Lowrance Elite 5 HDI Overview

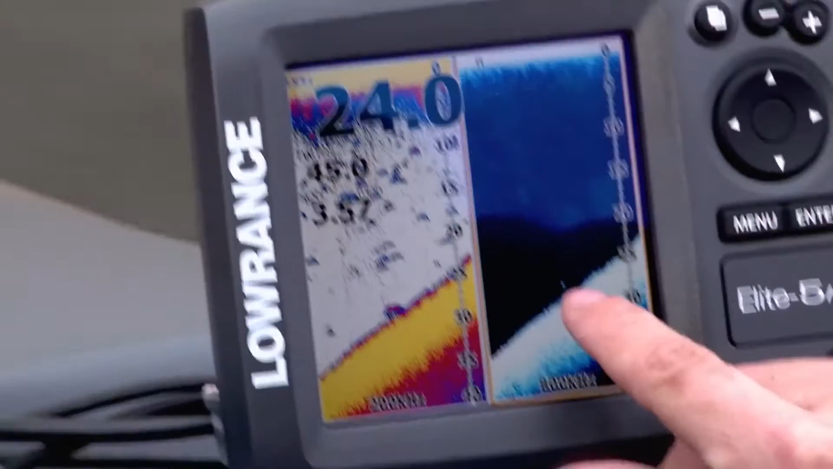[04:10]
So combining those two lets you go, no doubt that was a fish.
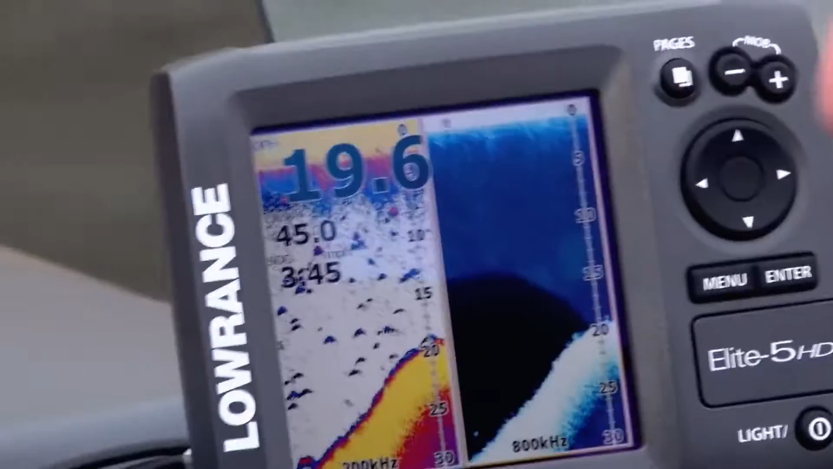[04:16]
So track back, that gives us the opportunity to track back and lock down a waypoint, correct?
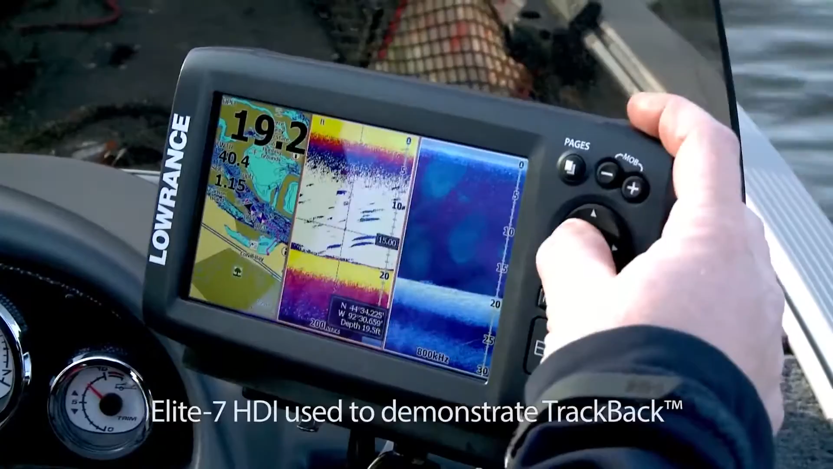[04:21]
That's right. You just push your cursor, rewind the sonar, hit the waypoint button and you've got it saved on your map.
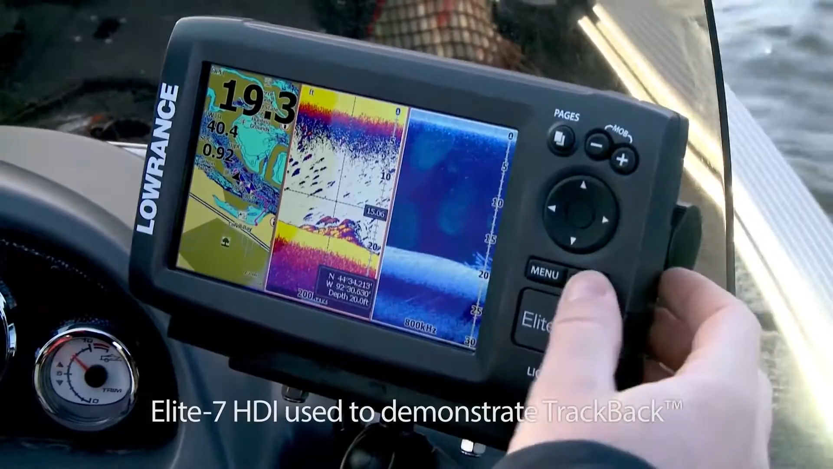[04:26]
We can actually set up three viewing windows.
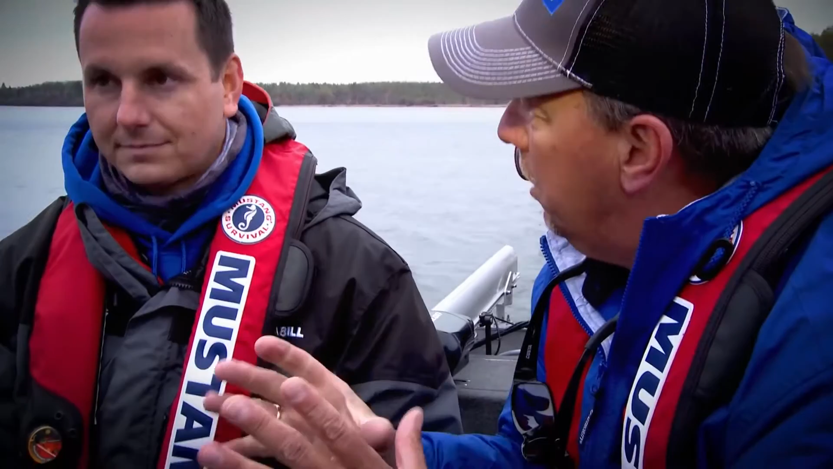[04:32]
So when I do the track back, I have the mapping page, I have the broadband sonar, as well as the DSI, the down scan.
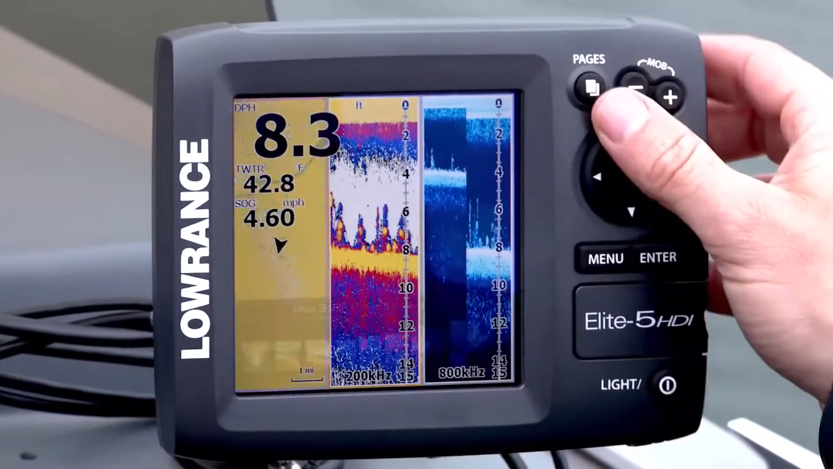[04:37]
On screen: water 42.8°F, speed 4.60 mph
So this unit has eight preset page layouts.
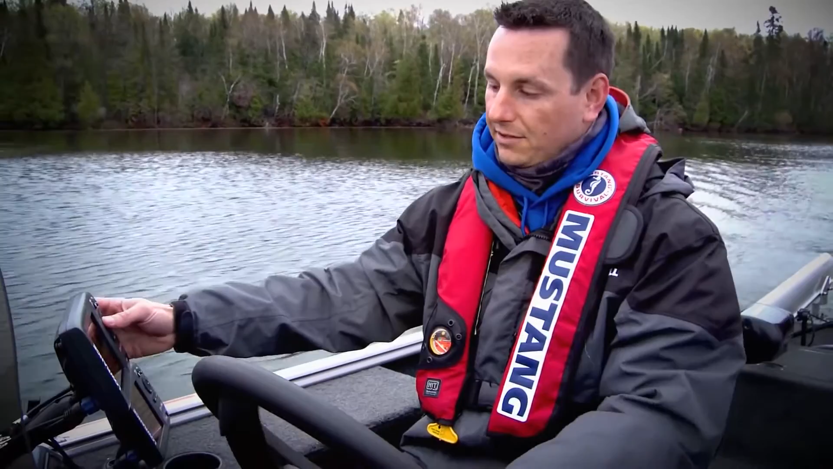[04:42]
We're all used to icons now. So you don't have to read map. It's a picture of the map. It makes interpreting and learning this unit extremely easy for someone who's never used a fish finder before.
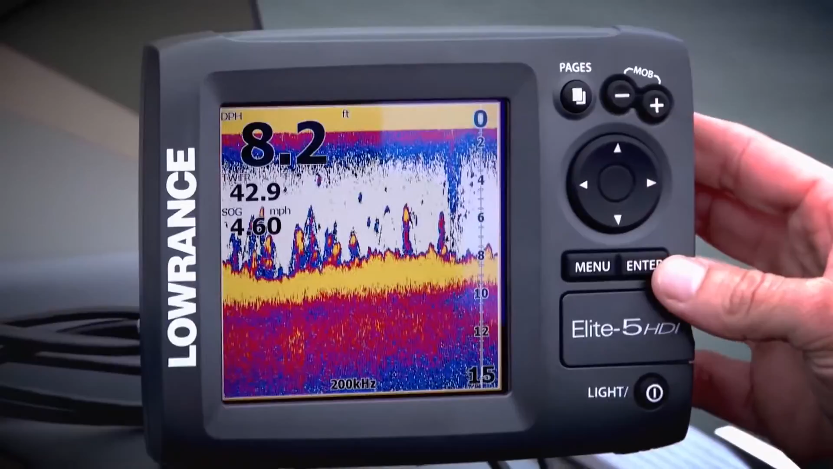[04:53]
On screen: depth 8.2 ft, speed 4.60 mph
You can customize the sizes of those screens as well, correct? We did allow for the angler to customize the unit exactly how they want.
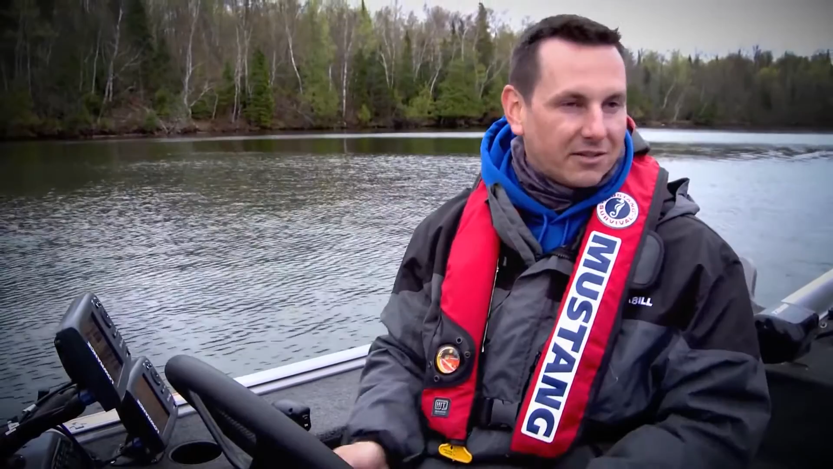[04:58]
So you can change your data overlays.
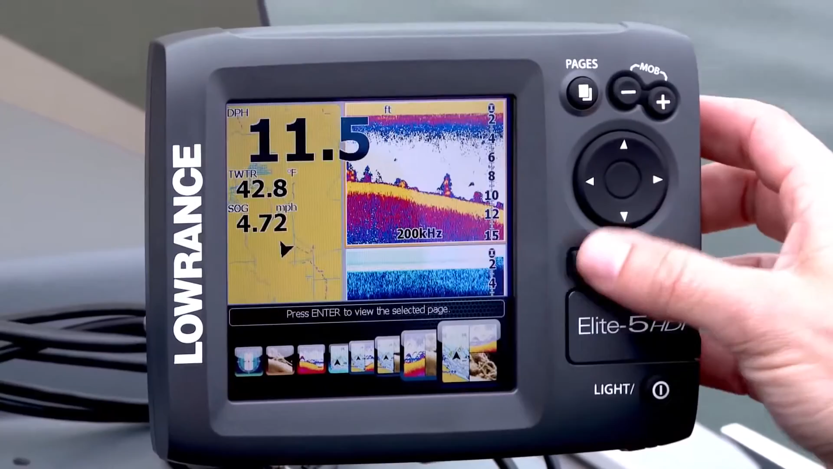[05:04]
On screen: water 42.8°F, speed 4.72 mph
You can make your data sizes bigger or smaller, move them around on the screen, and set up your pages so that your sonar screen is the biggest when you're fishing.
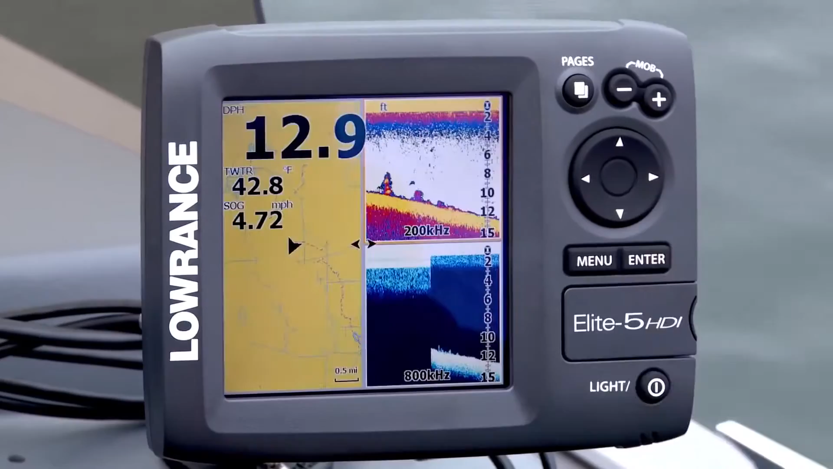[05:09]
On screen: water 42.8°F, speed 4.72 mph
Your map screen is the biggest when you're underway navigating. You have this nice graph.